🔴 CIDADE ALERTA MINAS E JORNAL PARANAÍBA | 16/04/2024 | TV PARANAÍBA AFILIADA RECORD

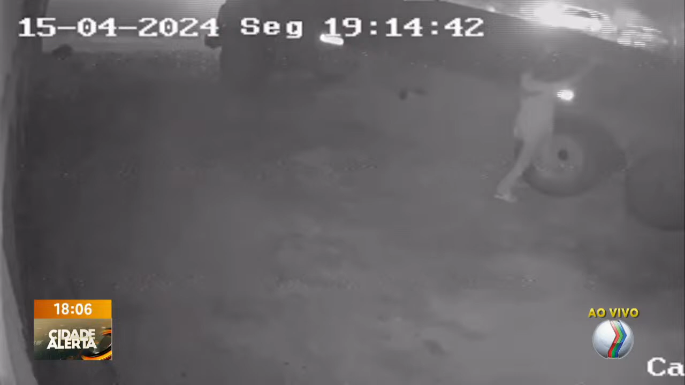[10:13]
e fugiu levando ferramentas do local as câmeras de segurança aí foram fundamentais para que as vítimas entendessem o que de fato havia acontecido quando chegaram na madeireira para trabalhar e encontraram o local não exatamente do jeito que foi deixado eu vou chamar o Eder Fritz porque ele está inclusive com os responsáveis por essa madeireira e vai trazer mais informações para a gente de como foi a ação desse bandido e inclusive não
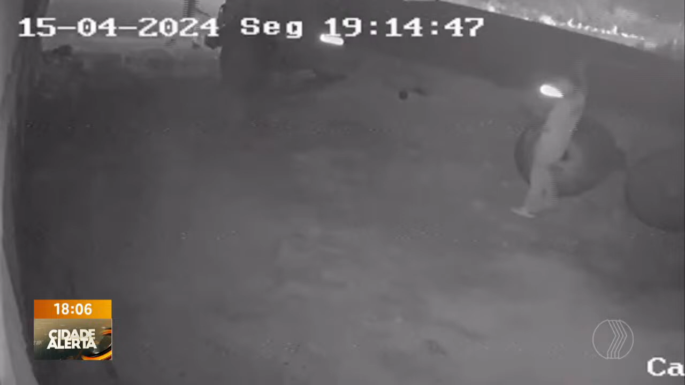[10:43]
foi a primeira vez que isso aconteceu Eder muito boa noite para você conta para a
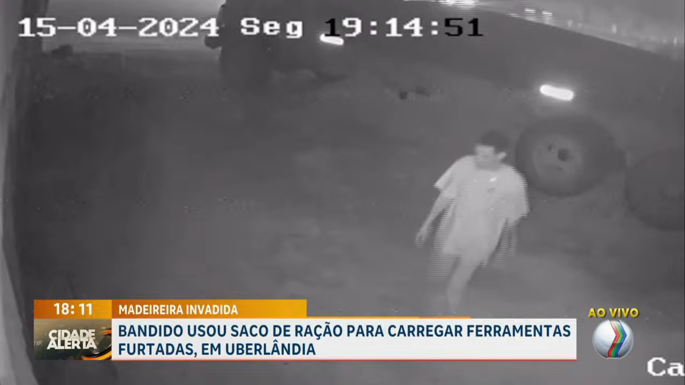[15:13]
porque esse criminoso em específico continua sendo procurado a polícia acredita que ele tenha ligação com outros furtos registrados inclusive aqui na região então pede para que a comunidade tira a tarja por favor porque a ação dele está concentrada na parte esquerda inferior do vídeo aí o telespectador
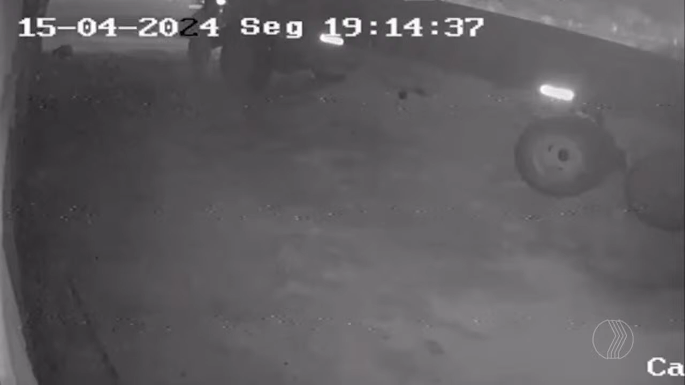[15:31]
consegue ver melhor então qualquer informação que você tenha sobre esse criminoso entra em contato direto no 190 ou no 181 o caso foi registrado se eu não me engano as buscas estão acontecendo e qualquer detalhe que possa ajudar na identificação desse criminoso a polícia agradece e muito eu vou colocar também à disposição claro o whatsapp do cidade alerta minas para o